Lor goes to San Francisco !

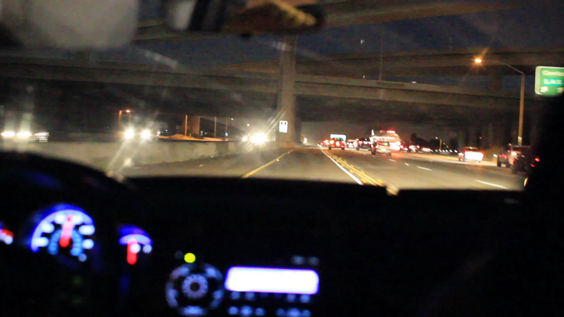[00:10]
Our long journey started in Los Angeles at 4 in the morning.